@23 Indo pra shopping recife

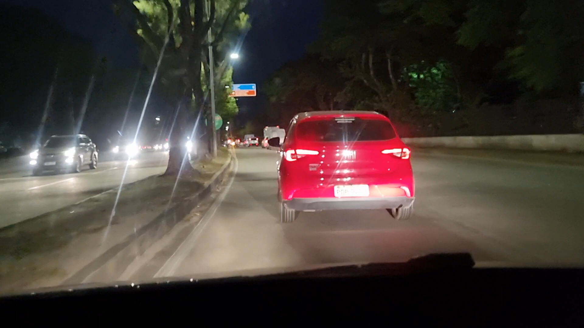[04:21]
Viaduto Tancredo Neves, sentido Boa Viagem.
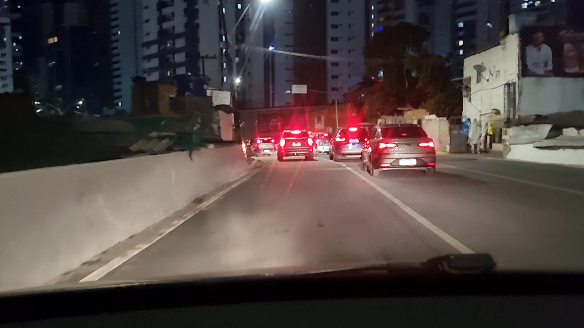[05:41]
Estamos no bairro de Boa Viagem.
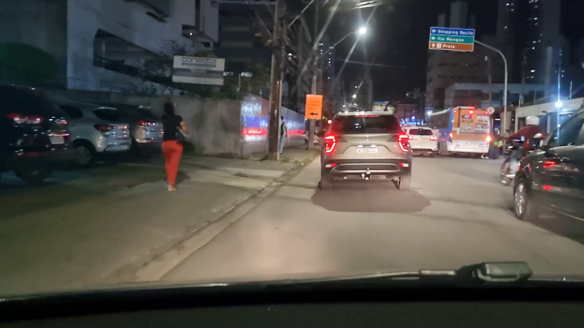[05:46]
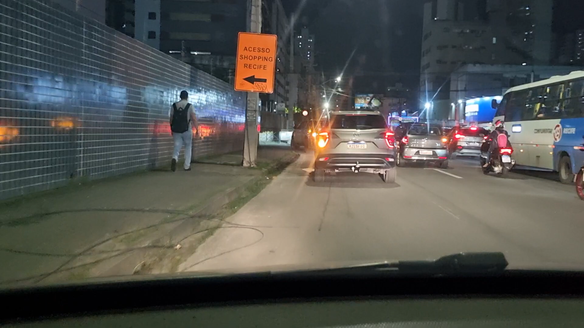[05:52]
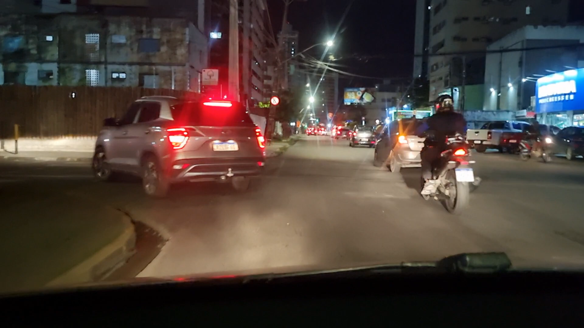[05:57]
Essa é a entrada do shopping Recife.